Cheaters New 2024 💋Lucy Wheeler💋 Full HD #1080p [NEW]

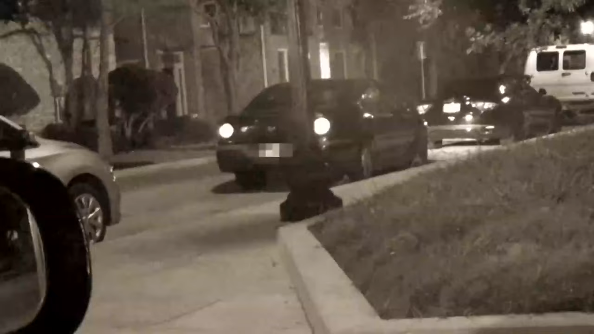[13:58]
Cheaters PIs tag along for the ride as Lamon drives away.
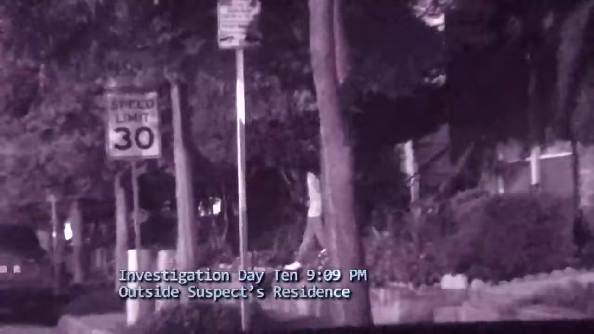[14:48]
As with previous days, investigators continue with the stakeout of Lamon's house. Soon, the suspect makes his appearance.
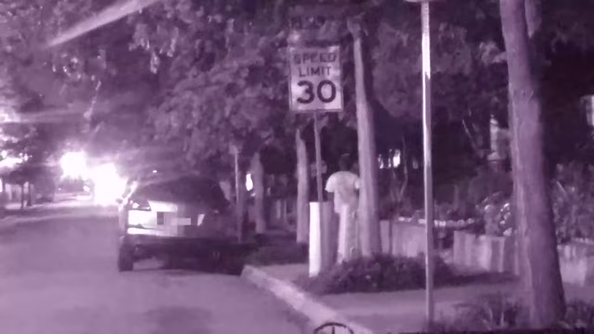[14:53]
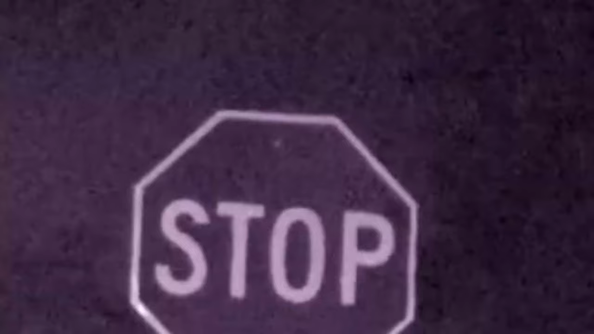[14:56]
Lamon walks down the street to his rendezvous, where Asia greets him with a hug.
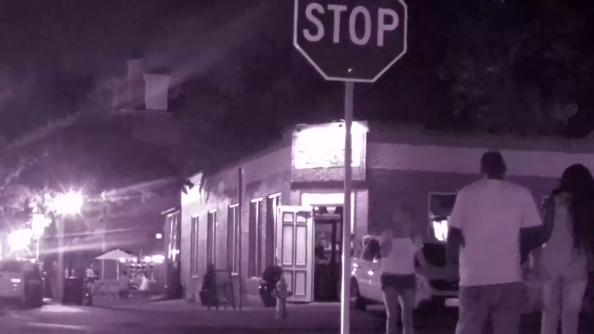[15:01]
Lamon and Asia hold hands as they continue down the street to a nearby restaurant.
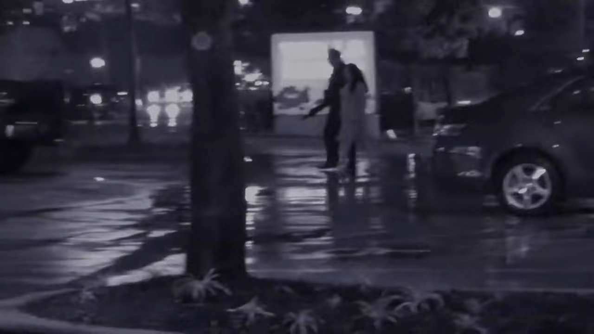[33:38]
After some time, the duo finish the meal, and Lombardi escorts his dinner date back to their vehicles.
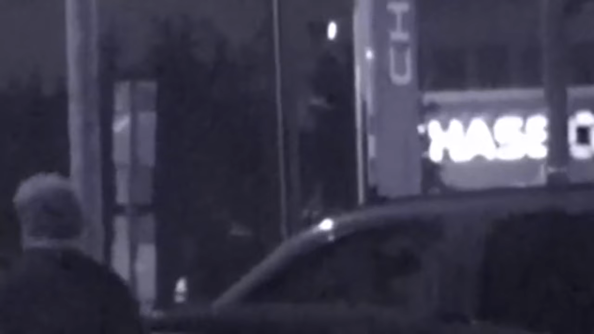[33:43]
The suspect gives his sweetheart a spicy kiss.
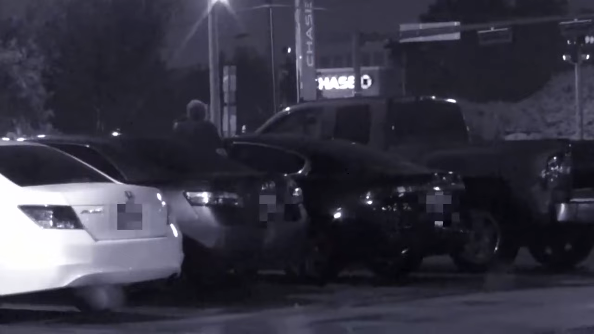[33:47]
Natalie gets into her car as Lombardi climbs into his truck.
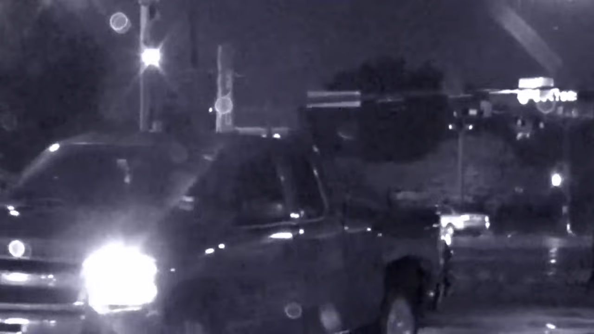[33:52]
Leaving the parking lot, the companion follows the suspect.
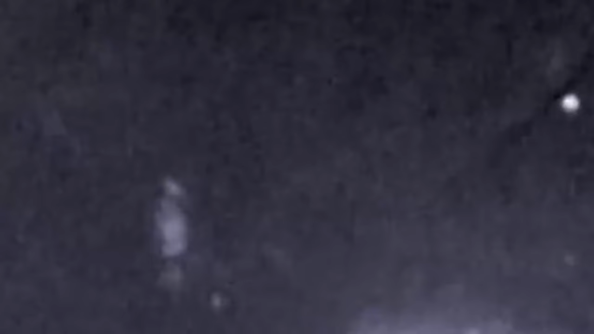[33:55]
Cheaters investigators covertly tailed the illicit lovers all the way back to Lombardi's residence.
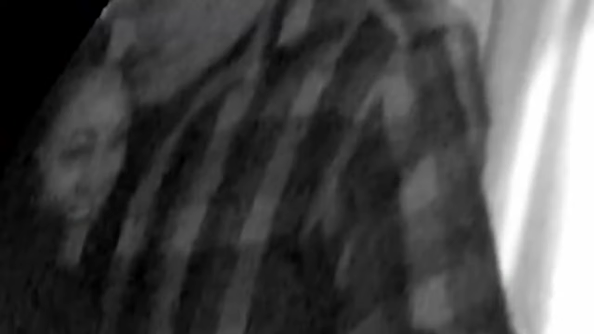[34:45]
As the suspect goes into the kitchen,
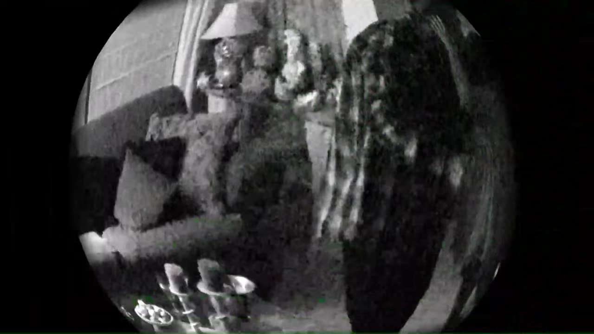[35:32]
Lombardi again kisses his sex pot, and they move locations. The duo glide into the bedroom for more intimate fun.
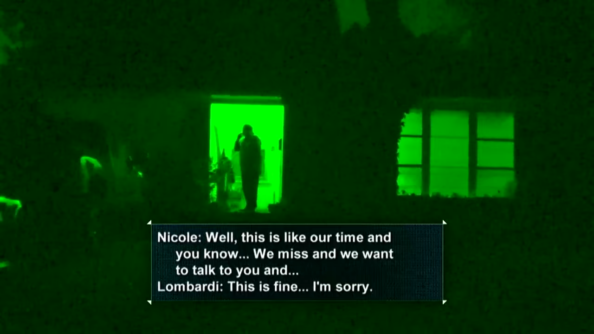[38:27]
What do you need? Well, this is like our time, and, you know, we miss you, right.
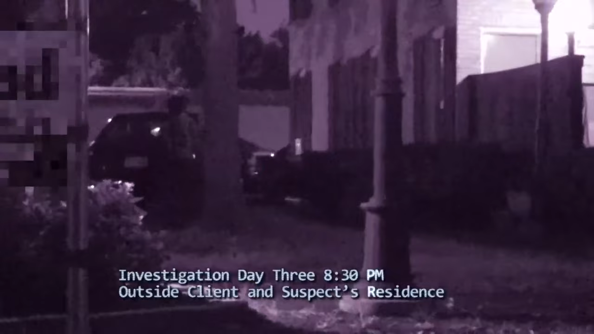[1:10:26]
Cheaters detectives keep vigil over Ian and Veronica's home.